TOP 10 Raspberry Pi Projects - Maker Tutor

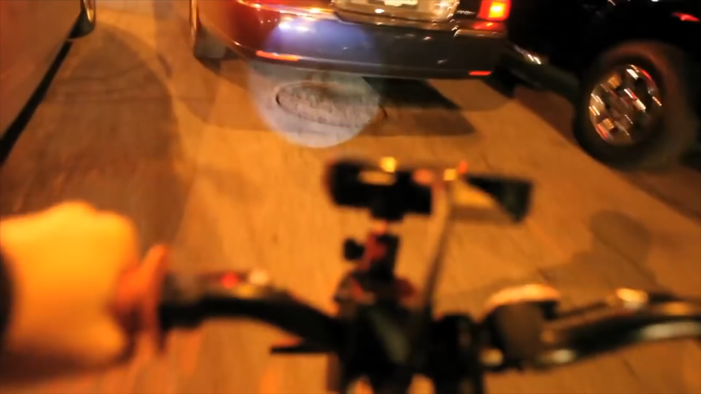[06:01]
this is what it's like biking for me in New York City navigating between the cars and everything now I don't have a ton of footage of me riding with it on because in the course of testing it and trying it out and making adjustments I really ran down the battery